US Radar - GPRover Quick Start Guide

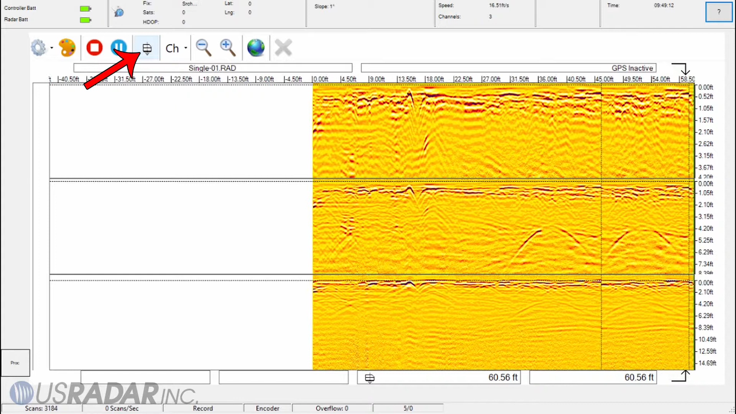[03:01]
for further analysis, such as target confirmation.
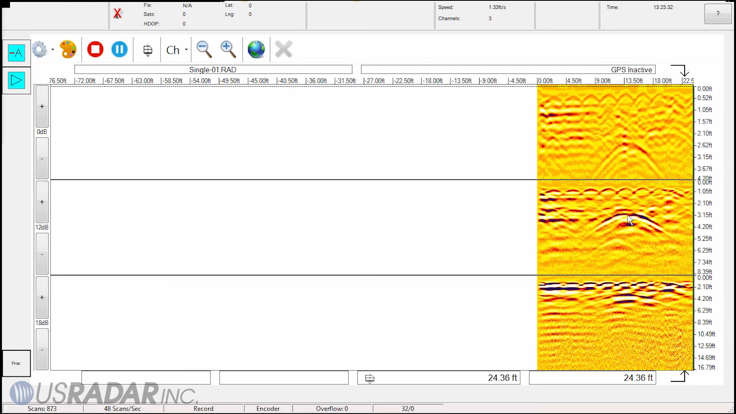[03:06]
Then with the Annotation feature, mark these with an array of descriptors, such as color, symbol,
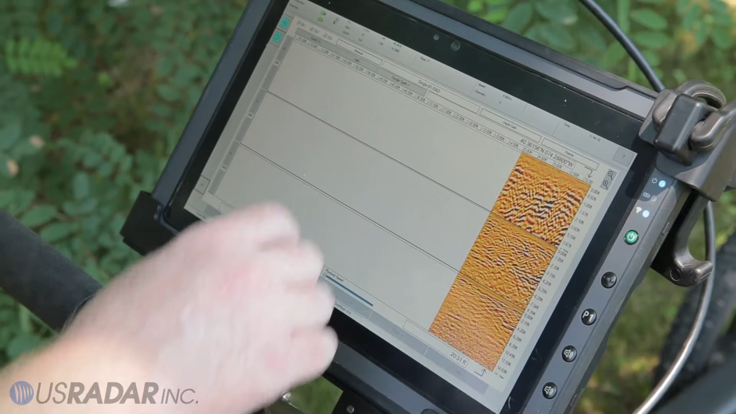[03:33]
At this point, you can go back and review the data you collected, pausing, slowing down, and zooming in to note any potential targets.
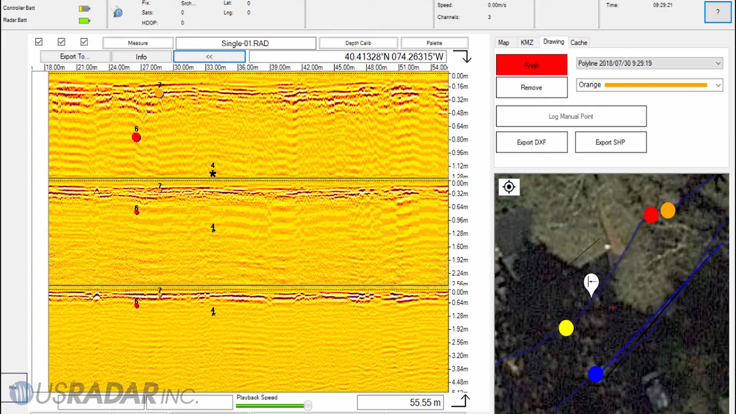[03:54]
Our patented slope correction enables precise locating on uneven terrain.
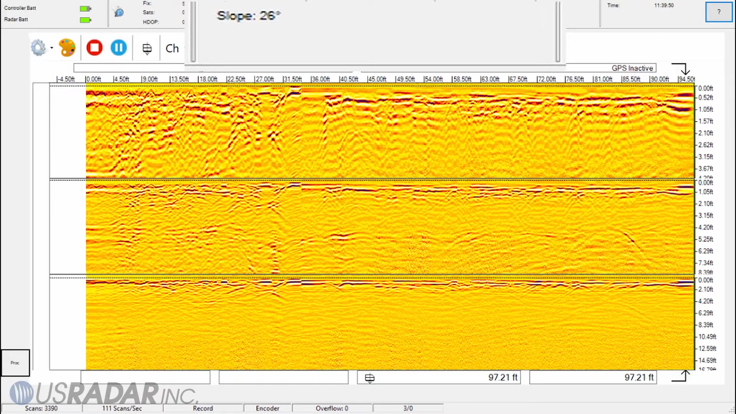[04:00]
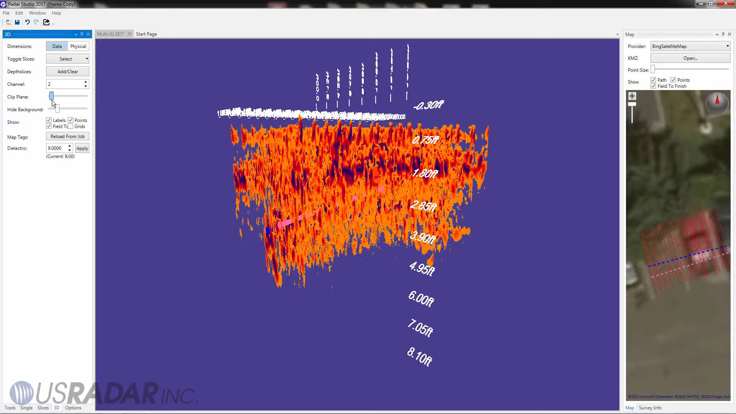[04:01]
Once finished, we can export this data into many different formats,